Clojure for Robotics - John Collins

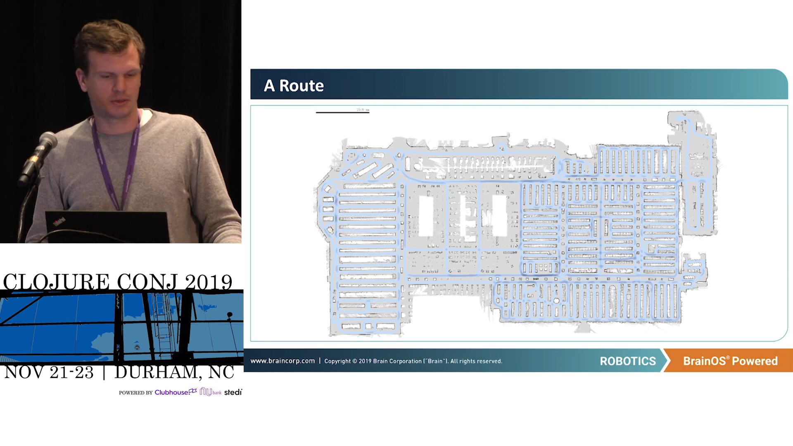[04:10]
So this is easily football field-sized route here of a store. So yeah, mapping is one of our core, one of our core competencies, I would say, at BrainCorp. For a long time, we actually had 100% what we call map convergence, where map convergence essentially means the map comes out well. So yeah, so let's talk to start a little bit of what I've been working on. So yes, it's in the robotic space, but in many ways, it's just another application is probably similar to what people have done.
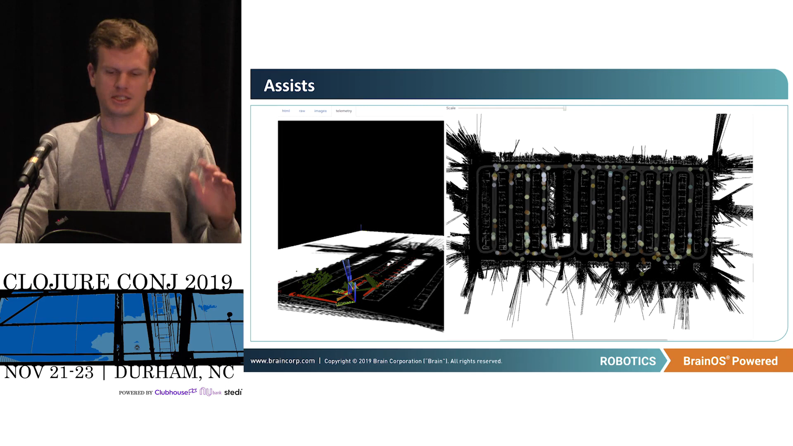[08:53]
So it's really easy to just pull up a bunch of assists and view the replay of the robot for those assists. We also indexing and querying all kinds of other things, replanning all events. Yeah. So we operate with lots of different environments. And one thing we find is that the distribution of assists is totally different for different environments. So this is like a query for the top 30 routes with most assists. And then we can see that in some cases, it'll be things like tight turns like in that previous cases or really crowded environments.
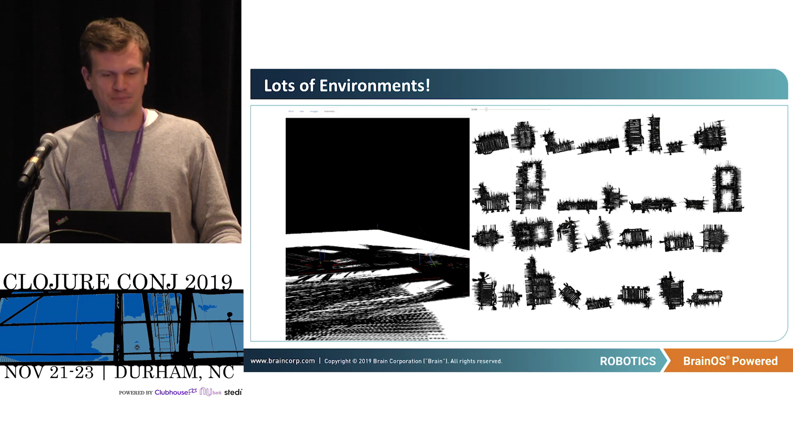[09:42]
So we really don't want to understand those cases. And then other times, the environment is just too sparse. Like there's just not enough stuff around. Localization will struggle and things like that. And so part of the goal is just to help us understand all these different types of environments where we struggle. So yeah.
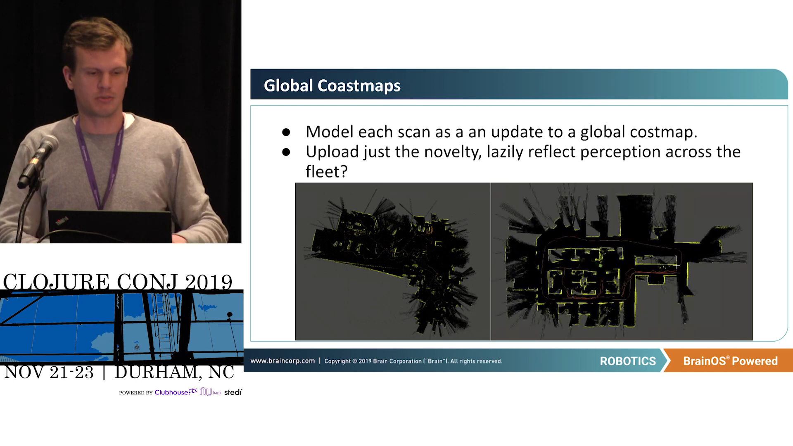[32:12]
um, you basically to have a stiff the state with what's in the cloud and then just send the Delta and, uh, then just reflect the perception across the fleet. Uh, so that's an interesting area. Uh, yeah. Then papers and textbooks are always great to implement.